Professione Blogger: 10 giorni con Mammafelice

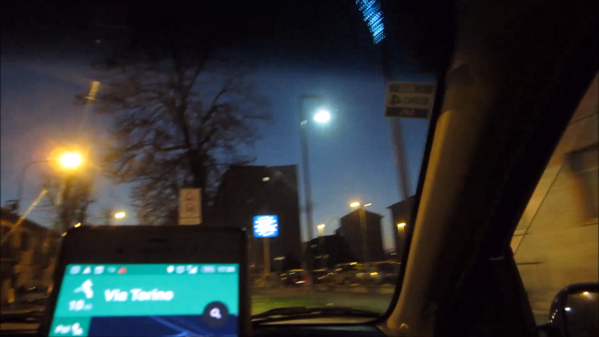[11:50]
Esci da qui, ecco, qui dove c'è la P.
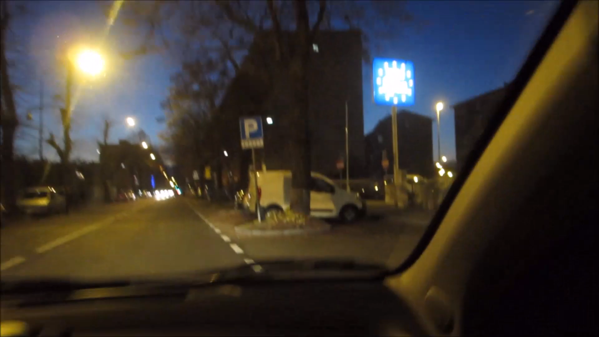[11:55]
E però siamo in un altro paese, cioè non nell'Eurospin in cui dovevamo andare noi. Ma va bene.
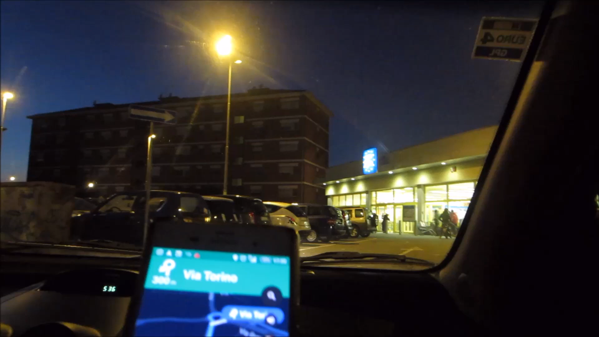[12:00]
100 metri alla rotonda, prendi la quarta uscita e rimani su via Torino.